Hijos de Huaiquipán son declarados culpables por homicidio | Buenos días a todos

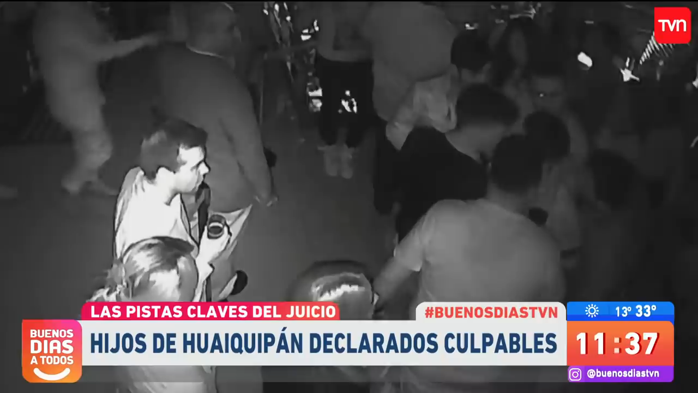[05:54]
Gerardo Huequipán indicó que en esa oportunidad, Leopoldo habría emplazado a Francisco. Él encaró a mi hermano. Le dijo, por tu culpa terminé con la Yari. En un segundo encuentro, se puede apreciar una discusión en la que, de acuerdo al relato de Gerardo,